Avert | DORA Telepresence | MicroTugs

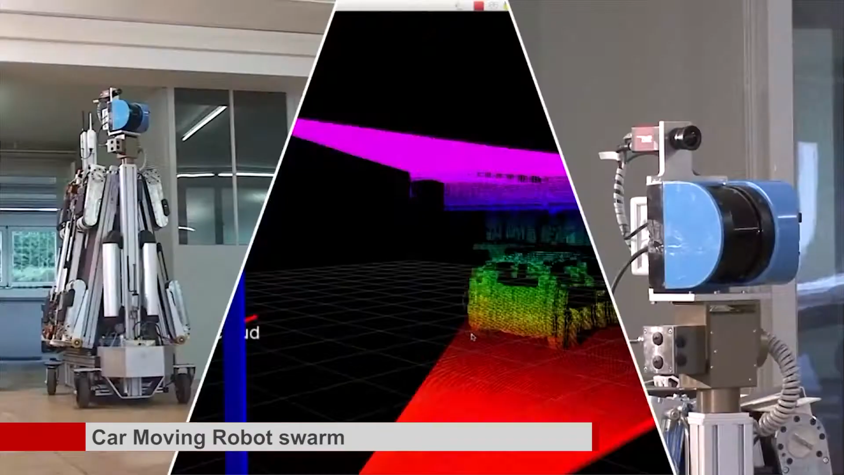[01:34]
These bogies are fitted with onboard sensors including two lasers and a digital camera.
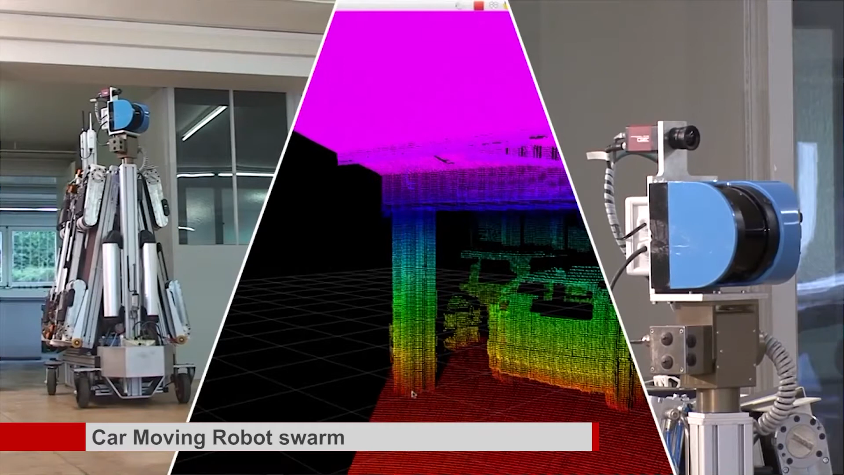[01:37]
The sensors help the AVERT tool move the vehicle without human intervention while avoiding obstacles.